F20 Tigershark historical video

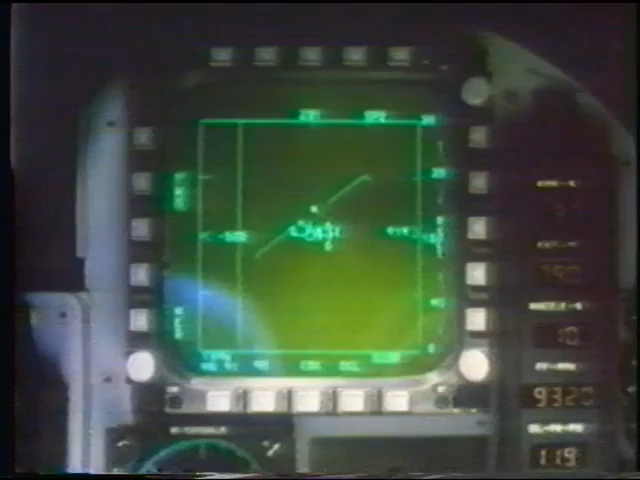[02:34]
Production Tigersharks would carry an AN-APG-67 Victor lookup, look-down coherent multi-mode radar with